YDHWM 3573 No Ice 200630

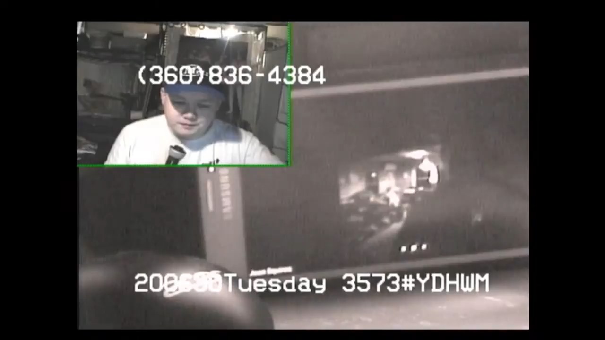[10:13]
What are the, when they, like, other than just being lit up, they look like flies?